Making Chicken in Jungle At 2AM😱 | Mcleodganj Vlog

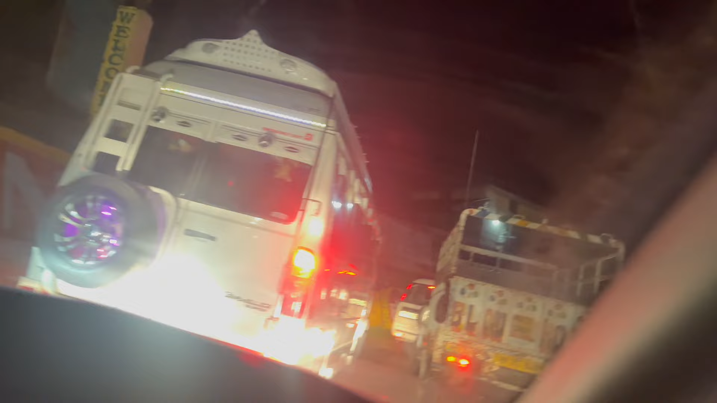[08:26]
तो कोई भी चिंतपूर्णी आ रहा है तो भाई देख के आओ, क्योंकि रश बहुत ज़्यादा है।